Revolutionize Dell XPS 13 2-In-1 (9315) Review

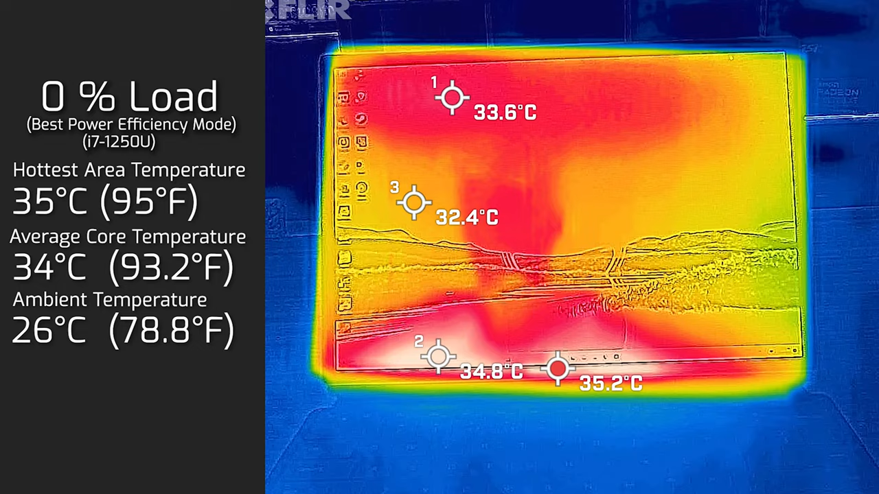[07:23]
34 degrees Celsius then I put 20 percent load on the computer that's pretty much average use so that's tasks like office productivity work streaming videos surfing the web and the hottest area on the display side measured a maximum of 39 degrees Celsius and the average internal core temperature was 46 degrees Celsius I also measured the back side of this with 20 percent load
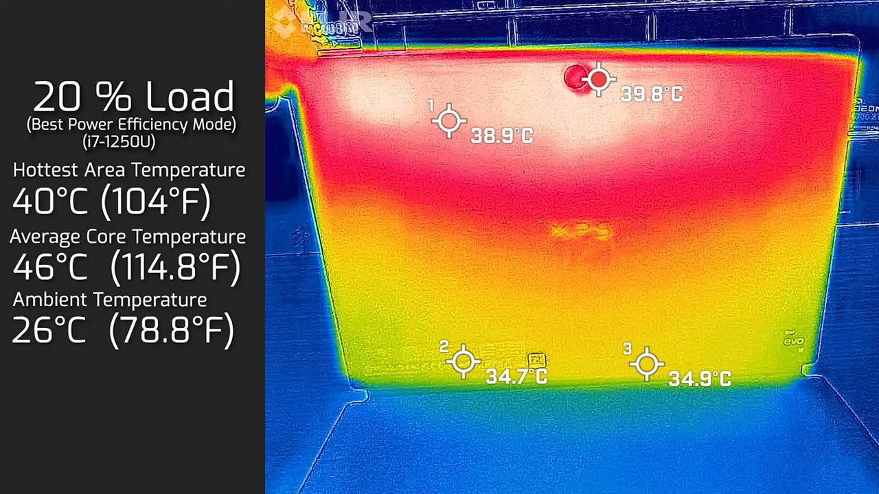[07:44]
and the hottest area measured maximum of 40 degrees Celsius then I put 50 percent load on the computer and the hottest area on the display side measured maximum of 42 degrees Celsius and the average internal core temperature was 58 degrees Celsius
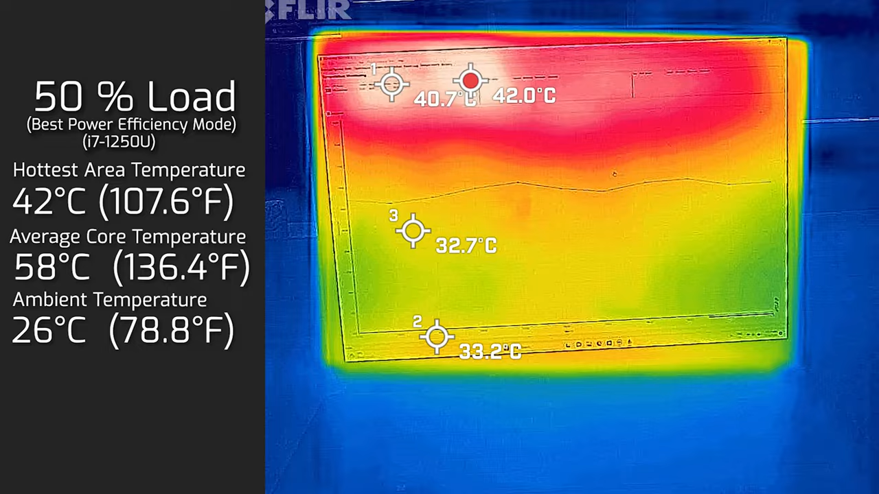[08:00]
On screen: max 42.0°C
and the backside maximum temperature measured in maximum of
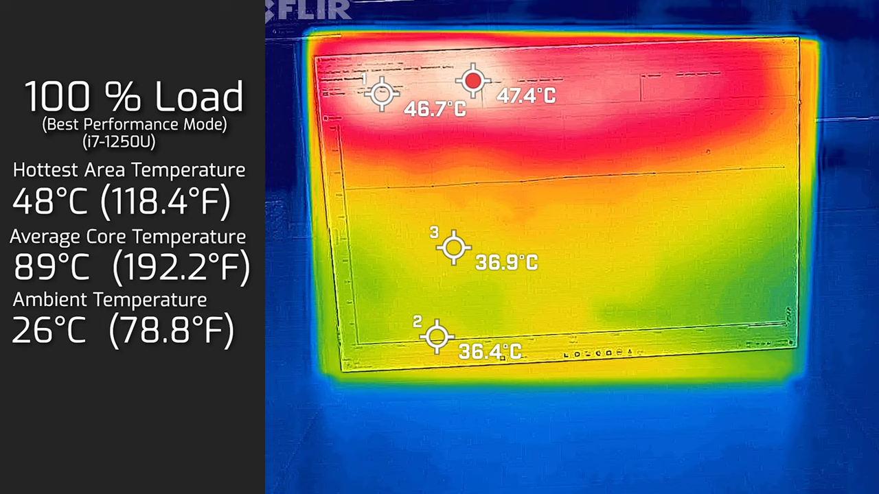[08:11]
On screen: max 47.4°C
50 degrees Celsius the xps 13 21 does run pretty warm and really you don't
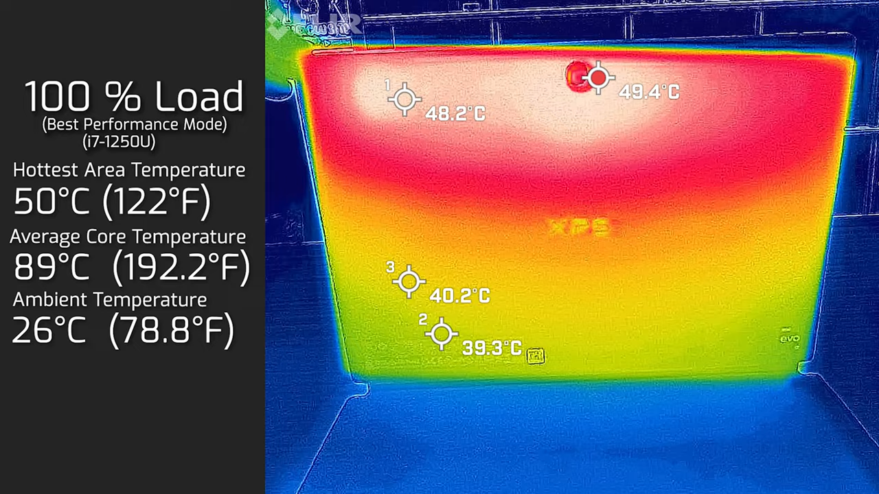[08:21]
On screen: max 49.4°C
really want to work this and the maximum temperature measured in maximum of 48 degrees Celsius the xps 13 21 does run pretty warm and really you